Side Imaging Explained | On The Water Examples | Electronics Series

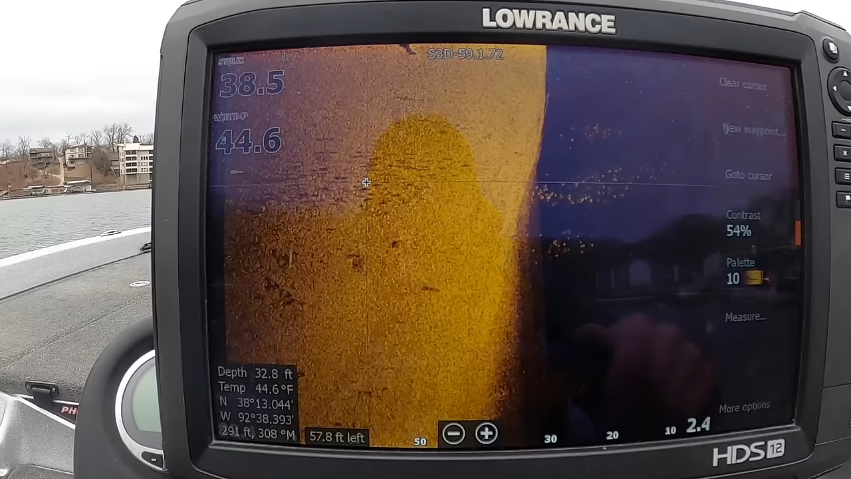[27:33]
On screen: depth 32.8 ft, water 44.6°F
If you've had all your bright returns like this and they were over here or say just in this instance,
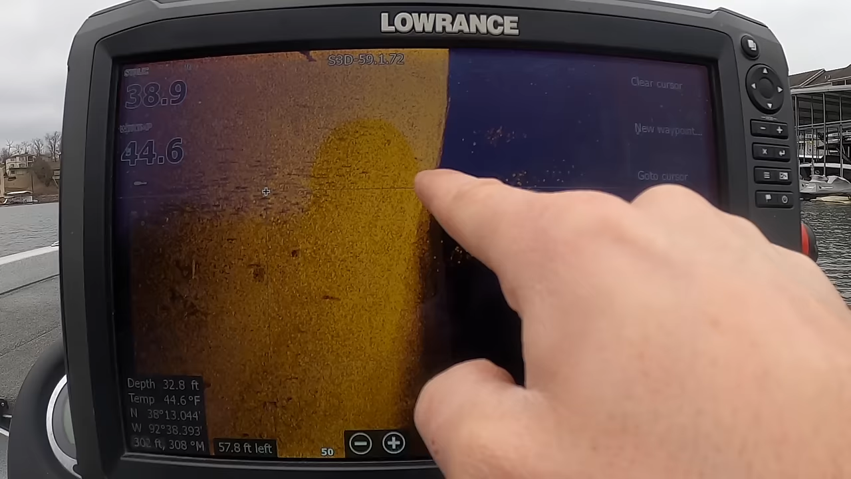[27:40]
On screen: water 44.6°F
it's right here and the shadows started right beneath them, like right here, that would indicate that those fish are much closer to the bottom.
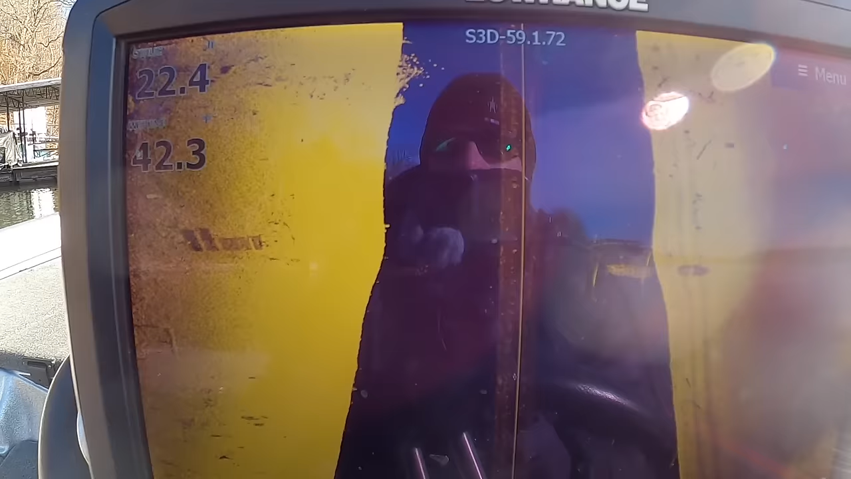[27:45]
We're coming up on another brush ball here and I'm going to get this brush ball on the way out.
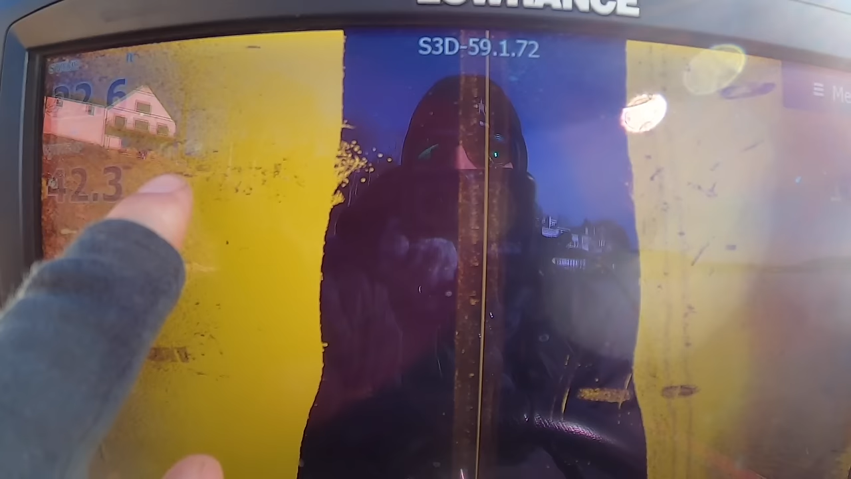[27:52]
exactly what you're looking at and not just right underneath your boat.
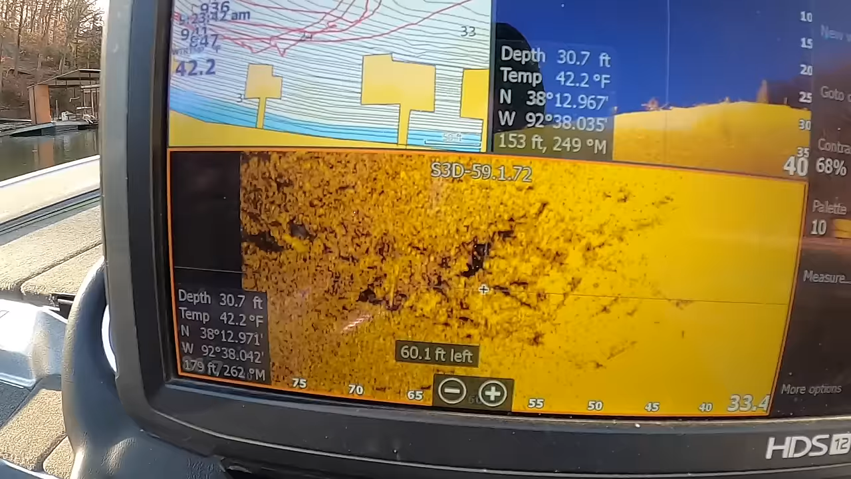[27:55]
On screen: depth 30.7 ft, water 42.2°F
That is what brush can look like when it's not
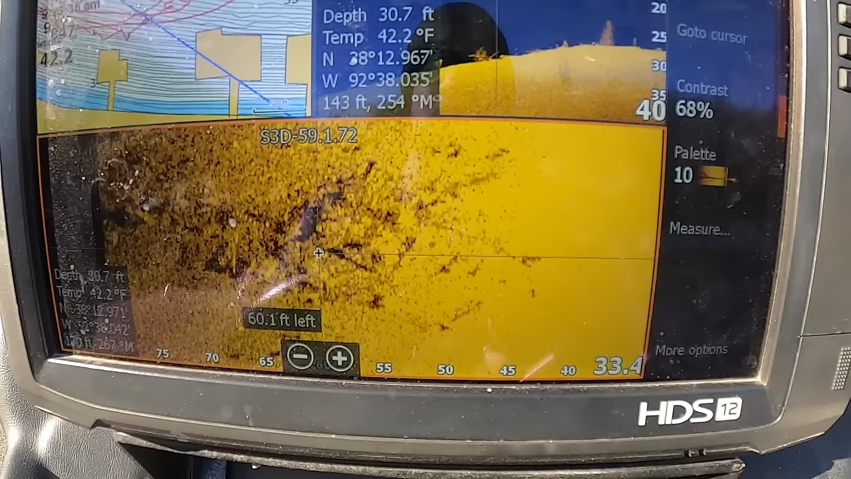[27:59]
On screen: depth 30.7 ft, water 42.2°F
directly kind of beneath your boat on your side imaging.
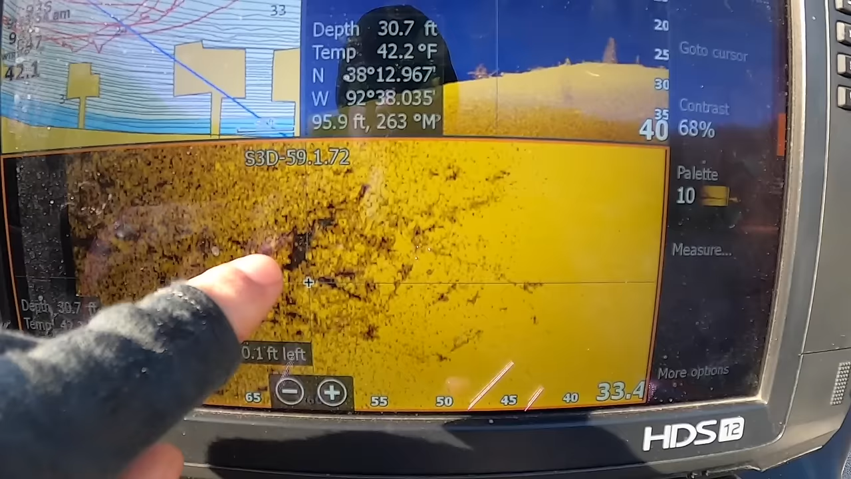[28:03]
On screen: depth 30.7 ft, water 42.2°F
So basically all you're going to get is these shadows right here. You may see a little bit of a brighter return in some spots, but a lot of times,
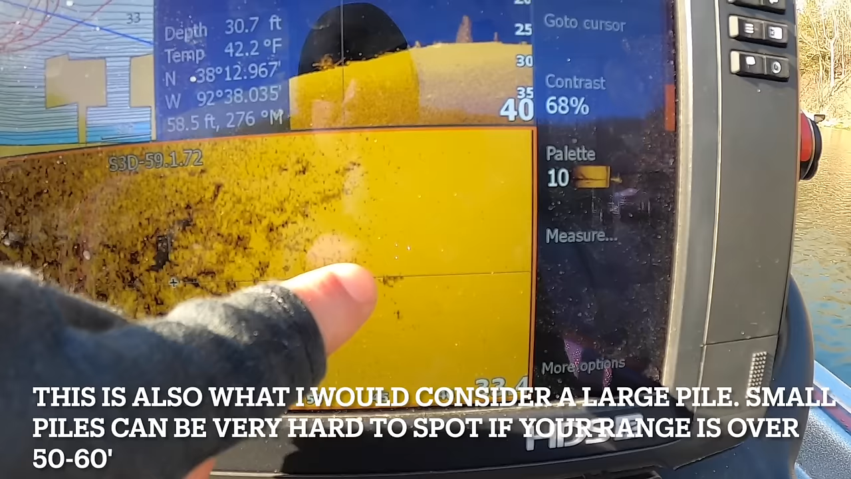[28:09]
On screen: depth 30.7 ft, water 42.2°F
like with this particular palette, it gets too washed out and it's hard to distinguish anything. So what you're looking for is just a shadow like this.
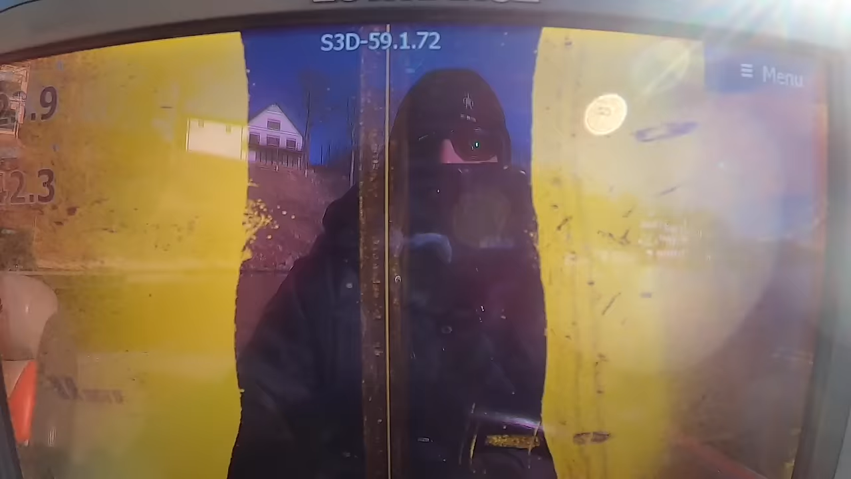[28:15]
And over here is a cool little find actually.
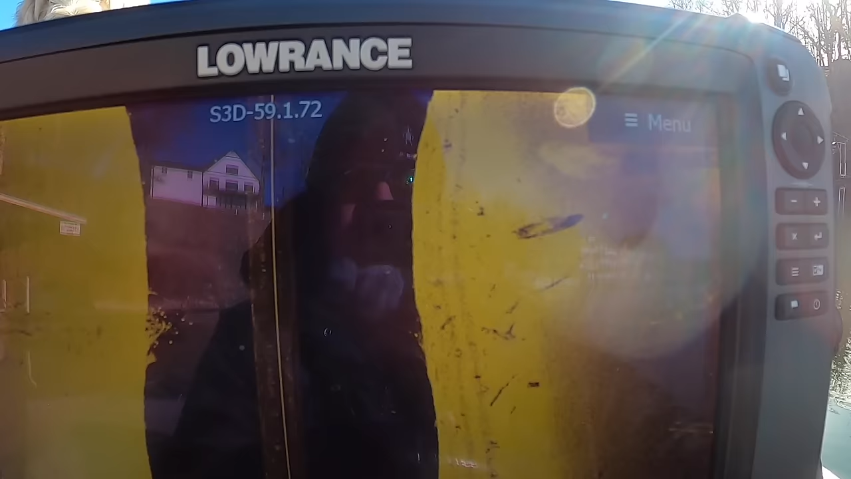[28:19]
This is actually an old sunken boat.
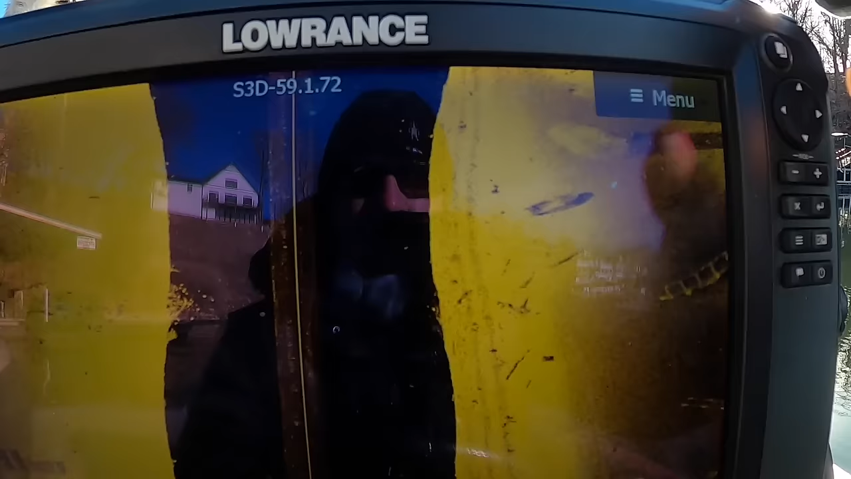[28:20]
You can see it pretty well.
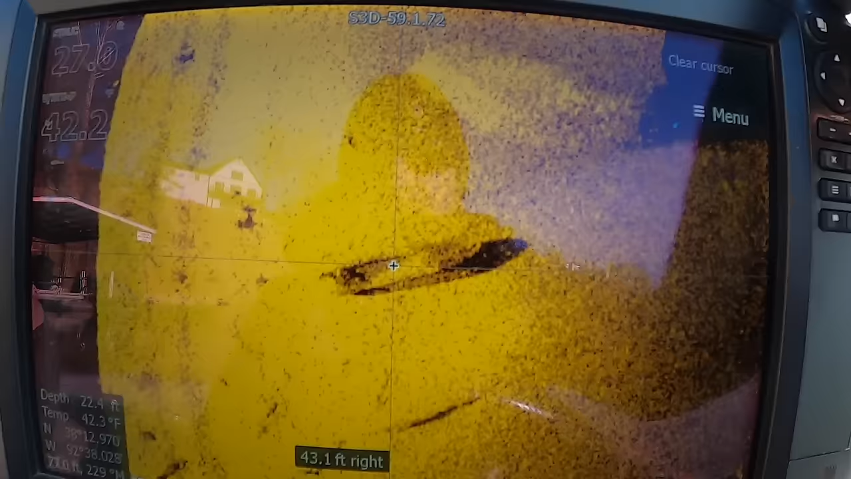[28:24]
You can see the bow area here.
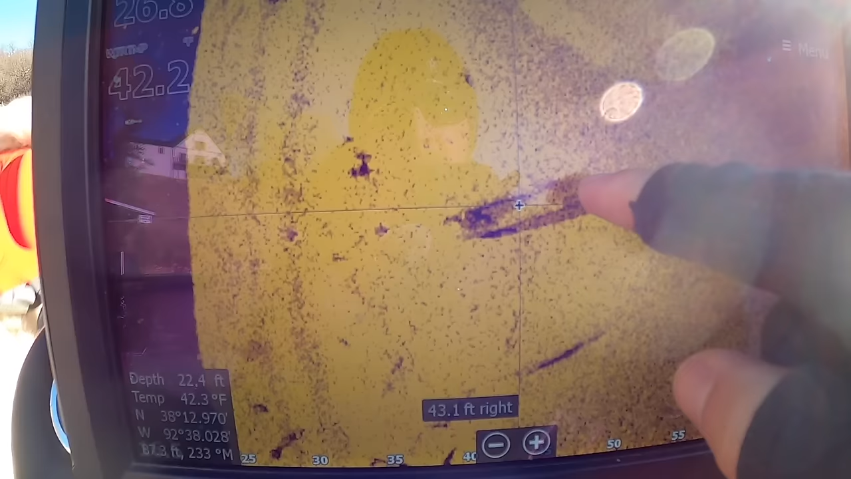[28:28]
You can see the inside and you see the shadow from it. It looks like maybe used to be the old motor.
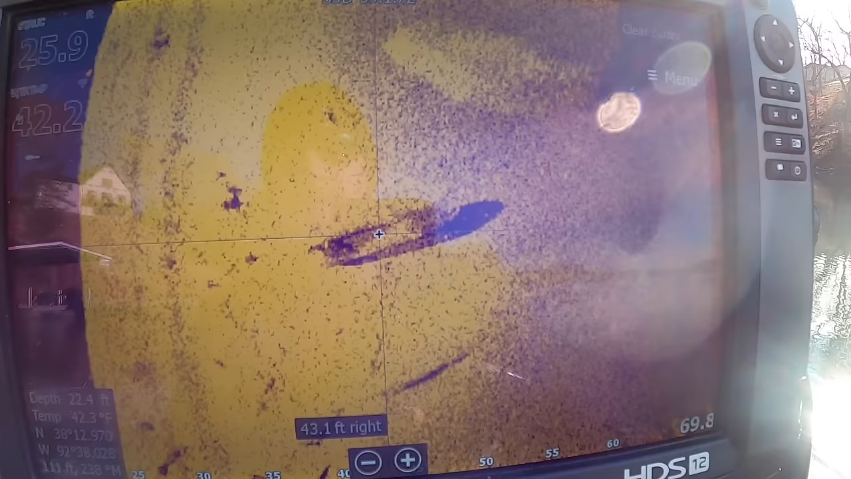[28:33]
On screen: depth 22.4 ft, water 42.3°F
A decent size though, but that is what that looks like.
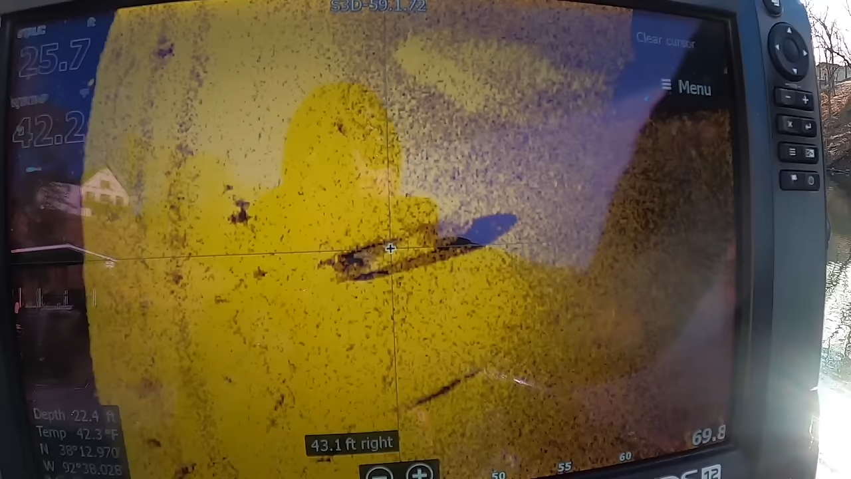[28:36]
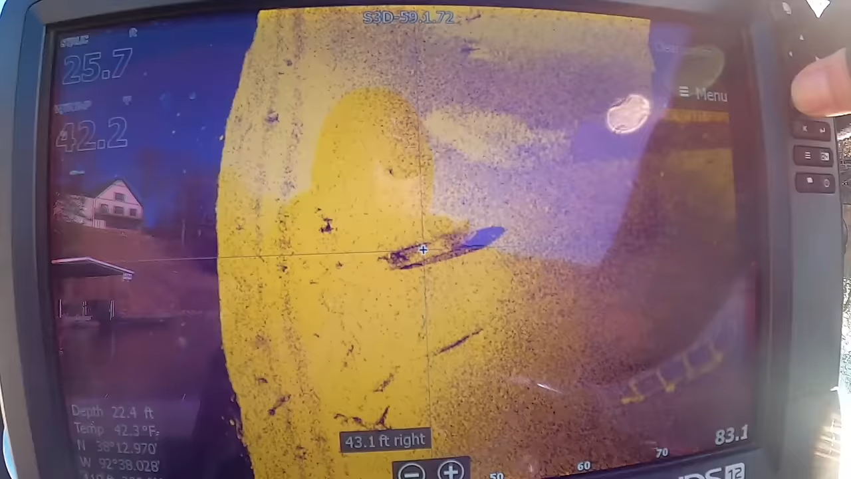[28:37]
I don't think I've ever actually noticed that before and there's more dock parts stuff.
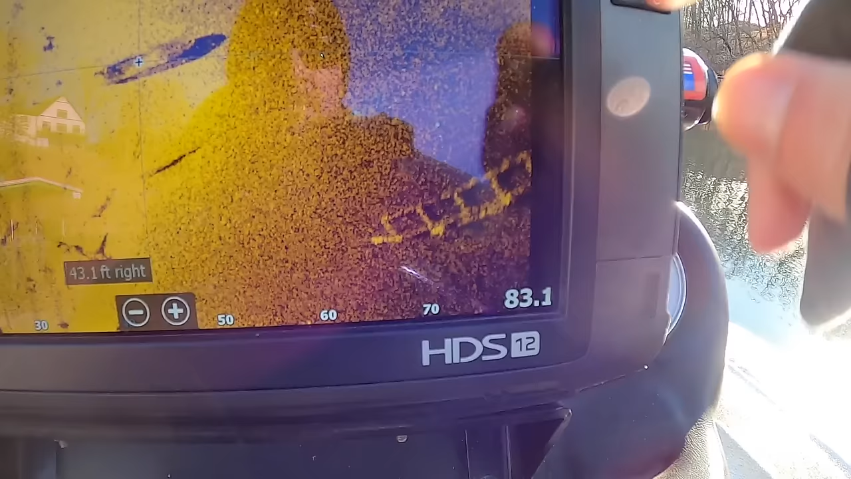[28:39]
There's so much stuff here at like the Ozarks on the bottom. It's almost sad.
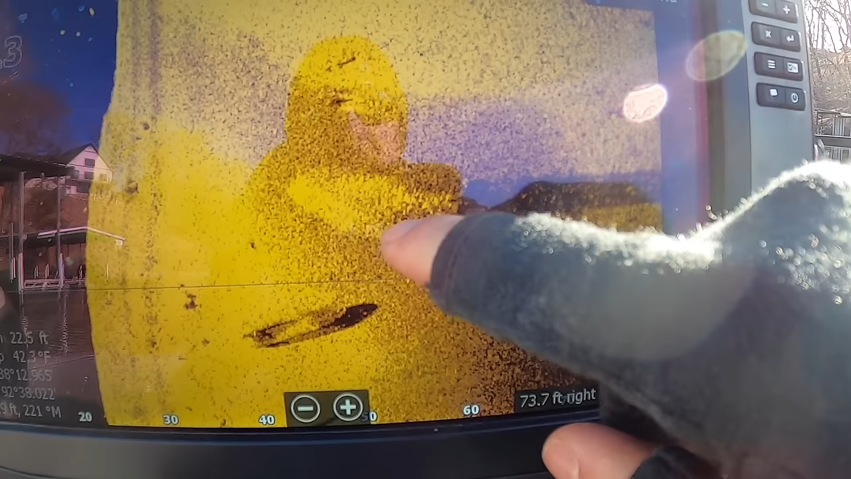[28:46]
On screen: depth 22.5 ft, water 42.3°F
And then here is shad. This is a big ball shad and you can this is a good example of the shadow behind them.